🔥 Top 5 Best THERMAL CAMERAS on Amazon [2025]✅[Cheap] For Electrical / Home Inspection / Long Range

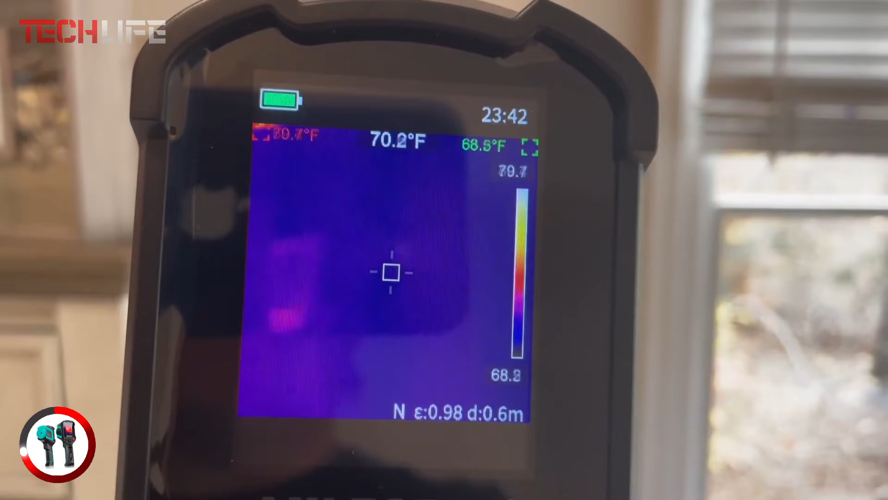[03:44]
On screen: spot 70.2°F
you get up to eight hours of continuous use, and the eight gigabyte internal memory allows you to store over 30,000 images.
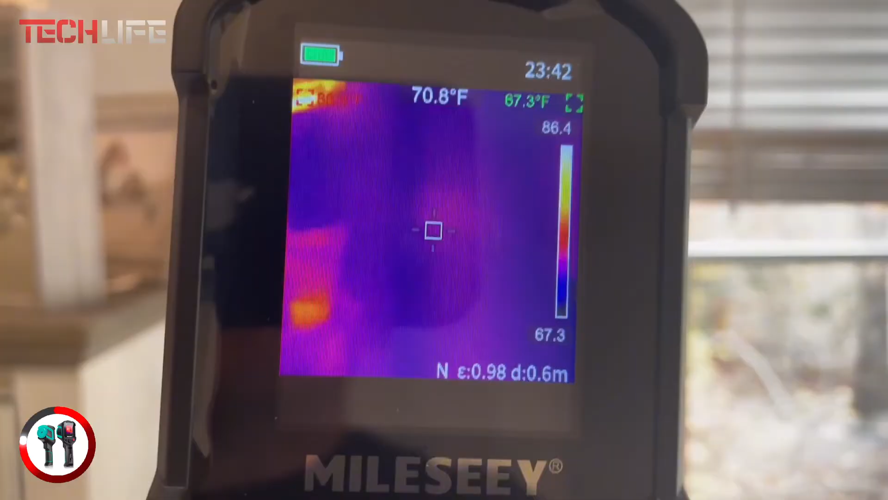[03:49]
On screen: spot 70.8°F
Perfect for industrial maintenance, electrical inspections, building diagnostics,
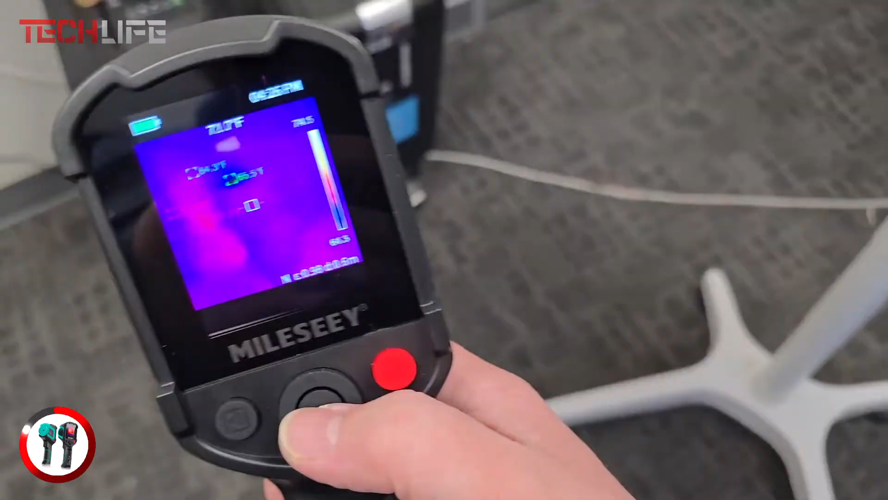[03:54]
and HVAC systems, this camera can significantly enhance efficiency and accuracy in various professional tasks.
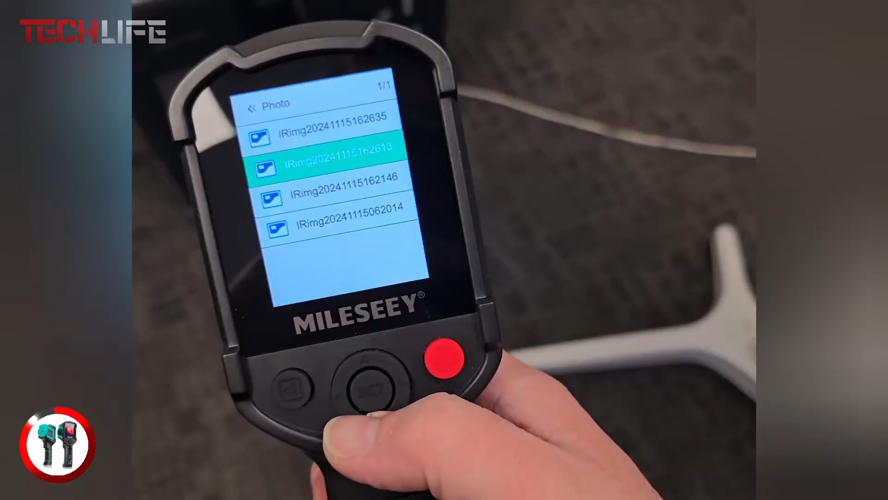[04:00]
If you need a durable and reliable tool to monitor and resolve thermal issues quickly and precisely,
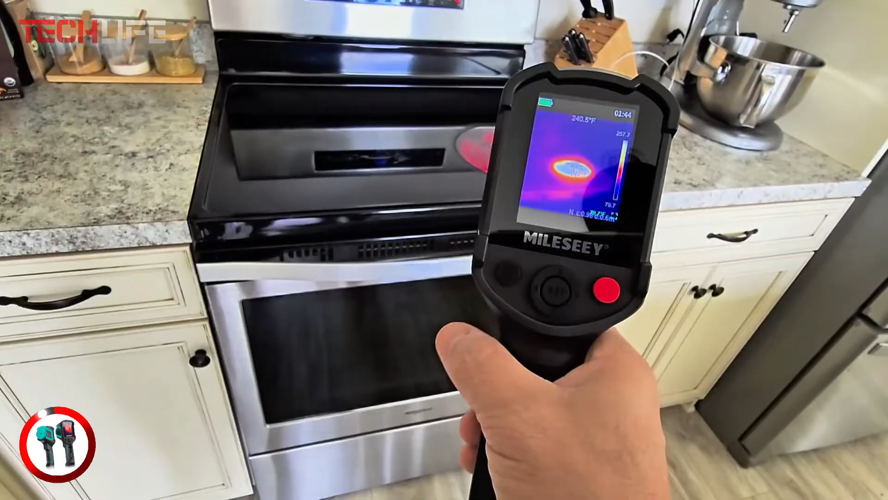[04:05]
On screen: spot 240.5°F
the MIL-C TR-10 is a solid choice.
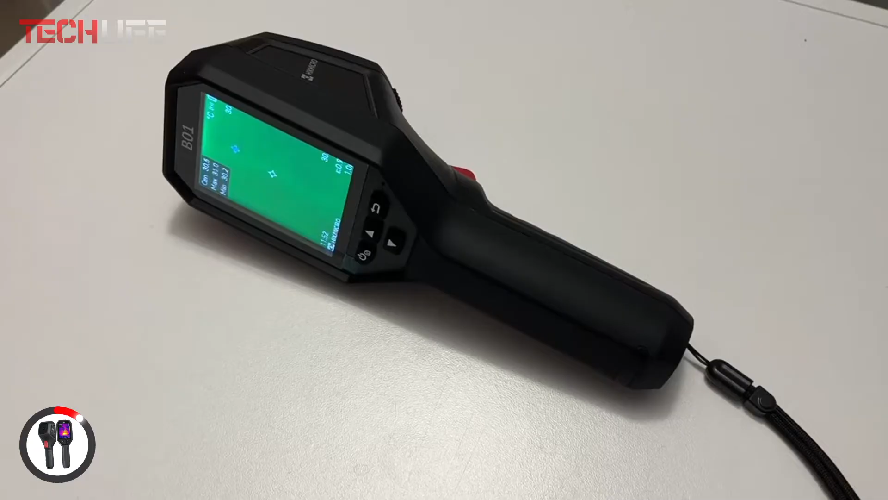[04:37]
this camera enhances thermal resolution from 256 by 192 pixels to 320 by 240 pixels,
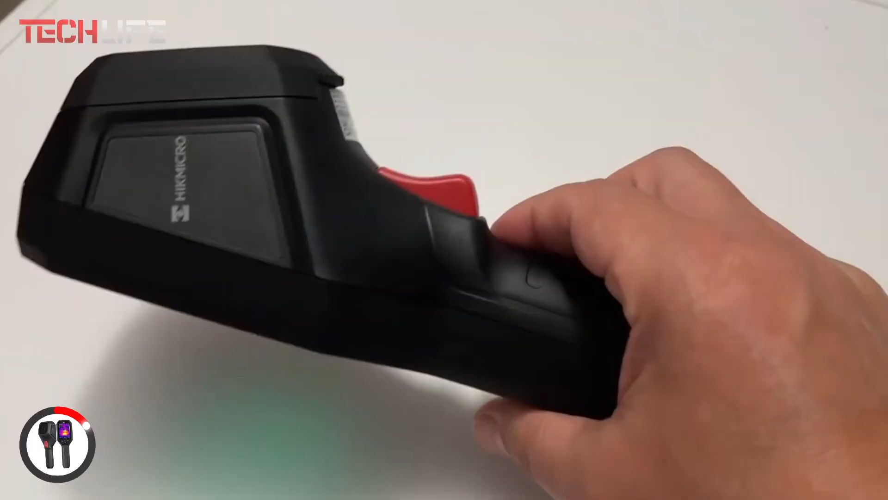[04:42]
delivering sharper and more detailed images.
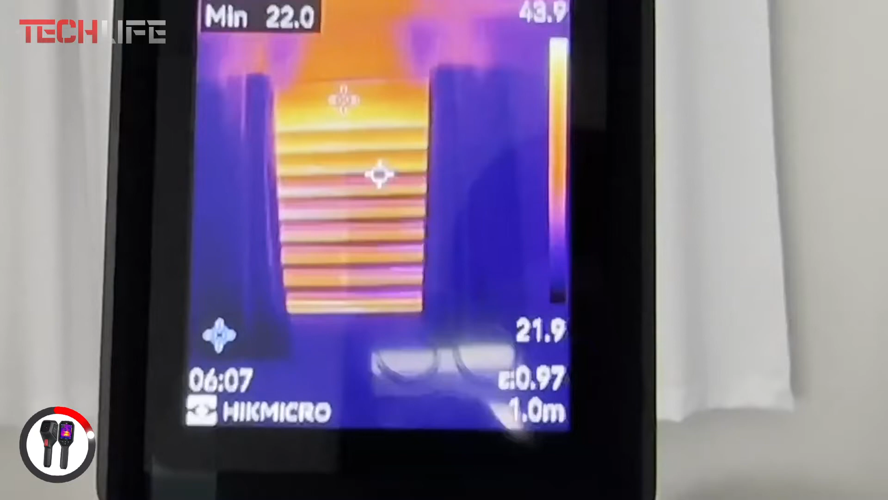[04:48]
With a thermal sensor sensitivity of 40 milliKelvin and an accuracy of plus or minus 3.6 degrees Fahrenheit,
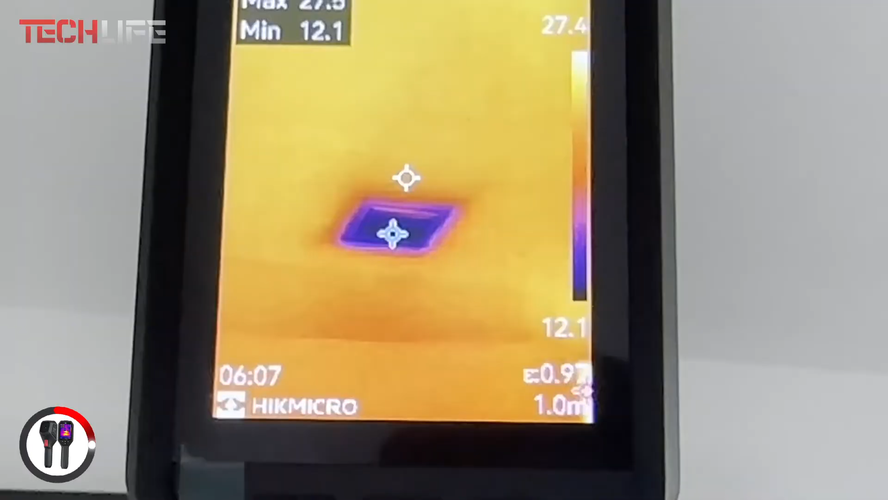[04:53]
you get precise readings within a temperature range
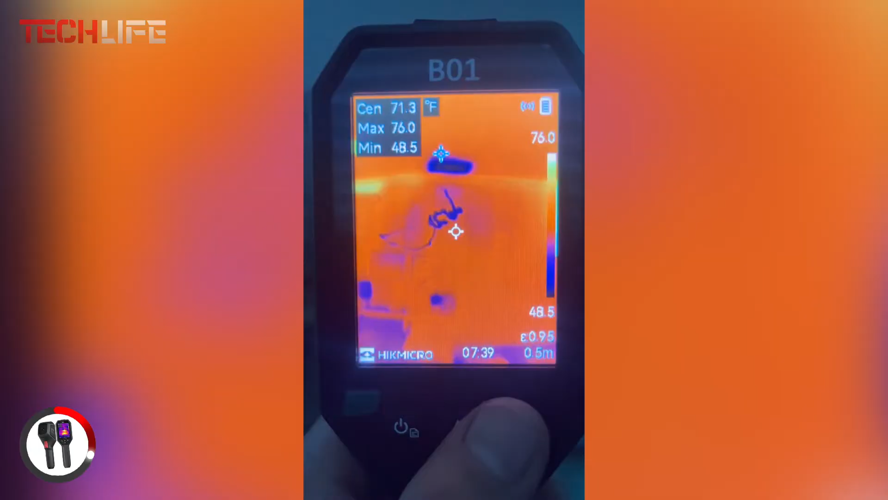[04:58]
On screen: spot 71.3°F, max 76.0°F, min 48.5°F
of negative 4 degrees Fahrenheit to 1022 degrees Fahrenheit.
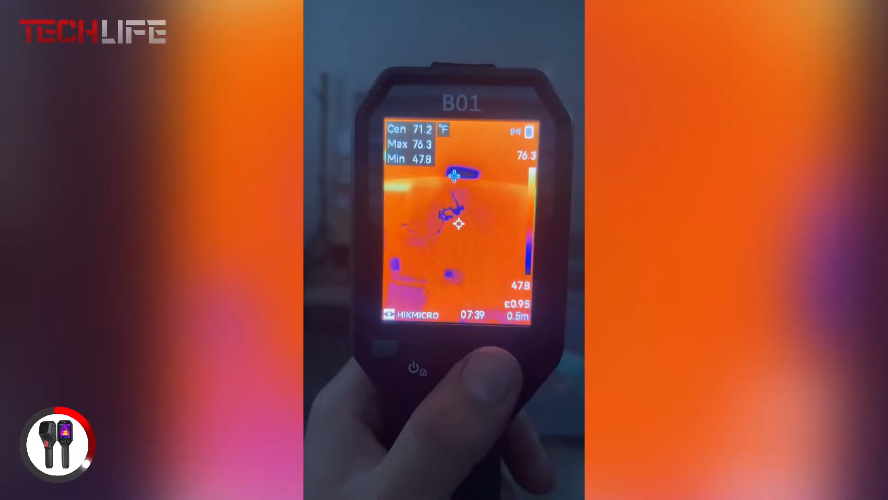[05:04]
On screen: spot 71.2°F, max 76.3°F, min 47.8°F
Plus, its 25 hertz refresh rate ensures smooth real-time imaging without lag.
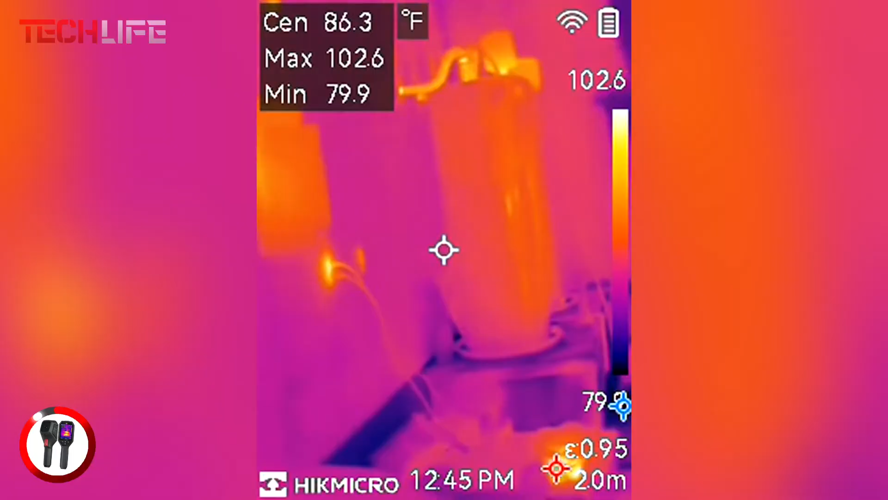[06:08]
On screen: spot 86.3°F, max 102.6°F, min 79.9°F
lifetime technical support, and regular software updates,
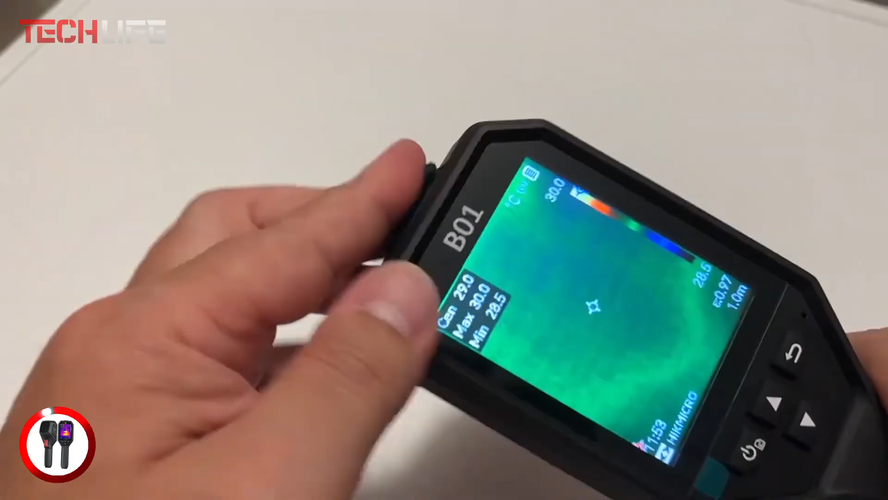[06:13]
the Hikmicro B01 is a smart investment for professionals who need precision and efficiency. Want to take your inspections to the next level with high-precision thermal imaging?